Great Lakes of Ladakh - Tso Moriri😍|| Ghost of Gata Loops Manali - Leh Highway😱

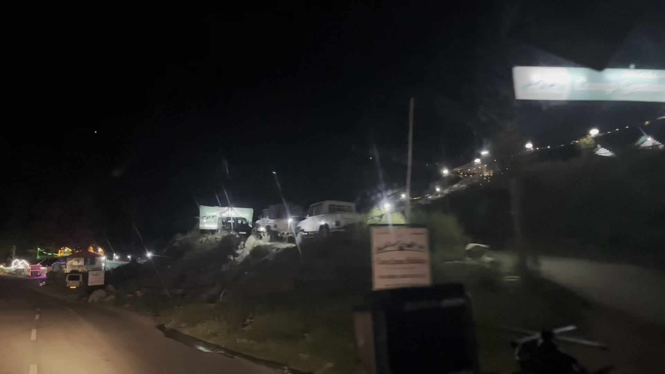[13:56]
थोड़ी कार्स आ गई, कार नहीं ट्रक्स हुए थे चले, कार तो दिख ही नहीं रही इधर।